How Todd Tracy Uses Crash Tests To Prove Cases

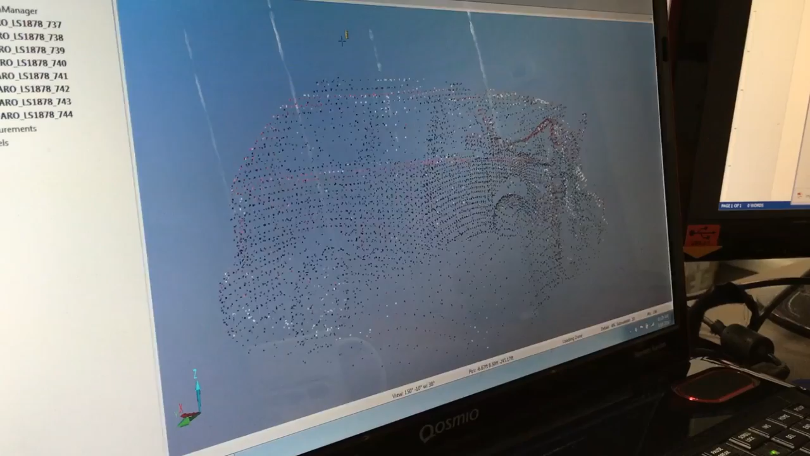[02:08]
which is a Doppler radar system that makes a 4D model of the entire vehicle so that we can then compare the crush,